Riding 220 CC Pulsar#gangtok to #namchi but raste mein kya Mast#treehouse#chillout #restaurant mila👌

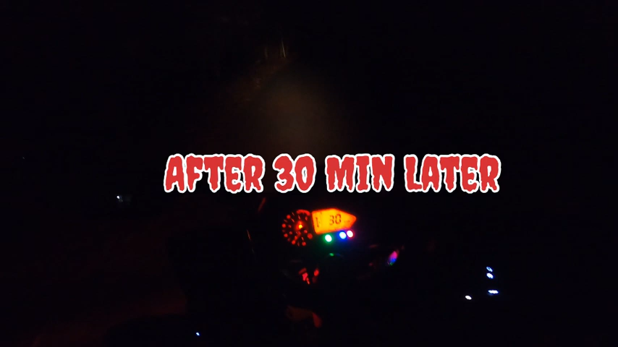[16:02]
देख सकते हो गाइस नाम जी है ऐसा, तो रास्ता भी बहुत अच्छा है, तो मजा आ रहा। और यहाँ का रास्ता है ऐसा, कितना मस्त रास्ता है, देख सकते हो लाइट ही लाइट।